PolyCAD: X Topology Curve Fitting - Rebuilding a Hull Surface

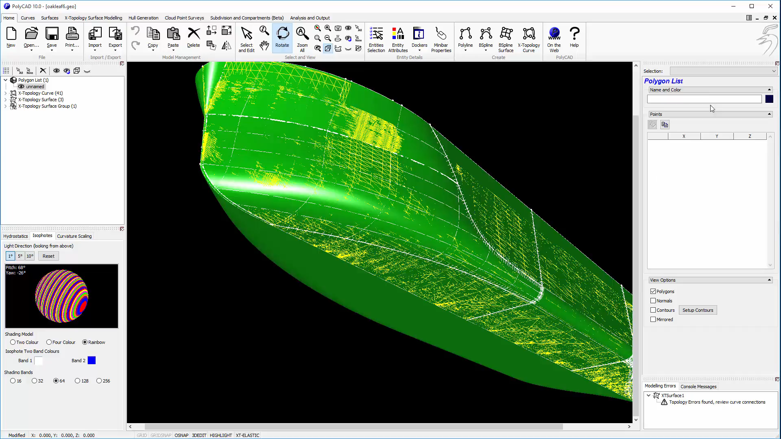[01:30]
We're already going to start with the outer boundaries. So all we're really looking at at this stage is just capturing the shape. So here are our boundaries.
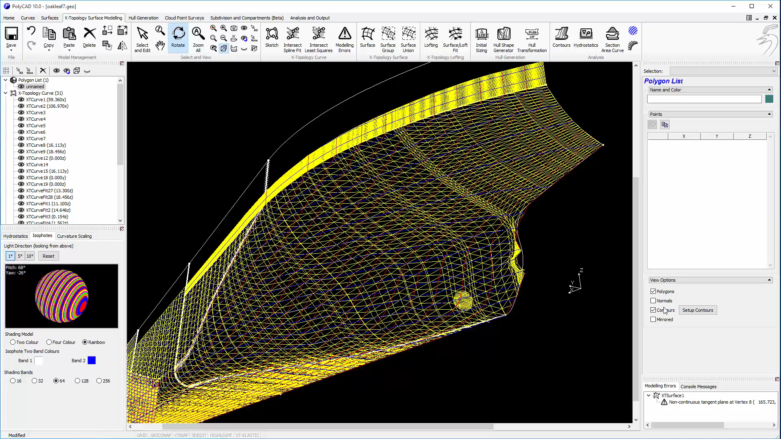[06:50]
And we'll use exactly the same process using the interception tool like so.
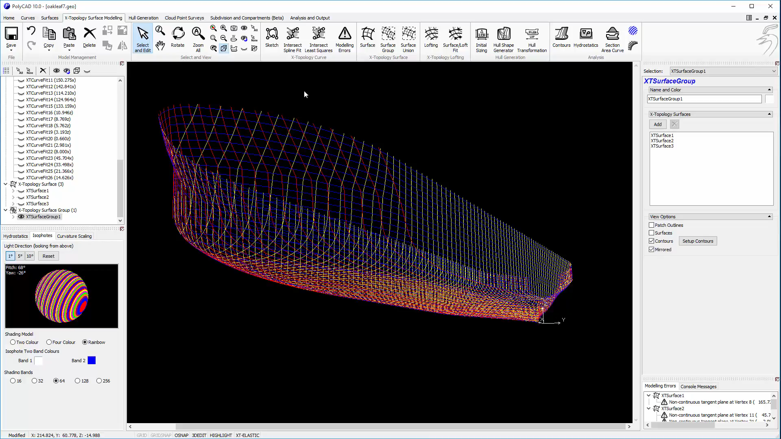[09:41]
So we can see the ship itself.